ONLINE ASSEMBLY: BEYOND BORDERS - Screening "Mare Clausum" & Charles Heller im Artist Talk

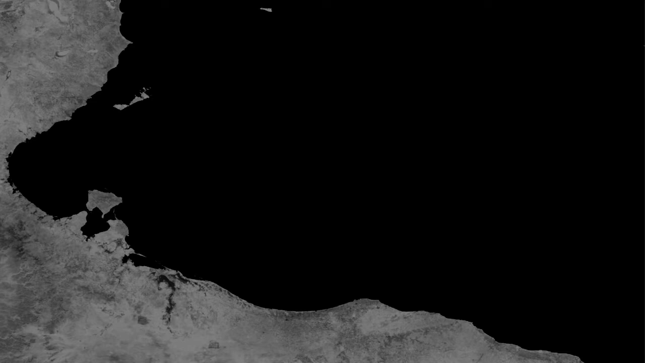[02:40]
a rubber boat left Tripoli, carrying between 130 and 150 people.
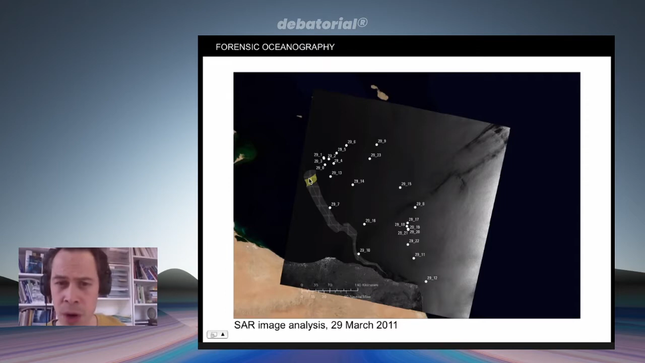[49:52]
And you can see that there were several vessels very close to the position of the drifting boat at the time, indicated in yellow, several of which were only some 2 hours away from the drifting boat and could have rescued the passengers quite easily. On the basis of all these elements, we reconstructed in detail the chain of events for the entire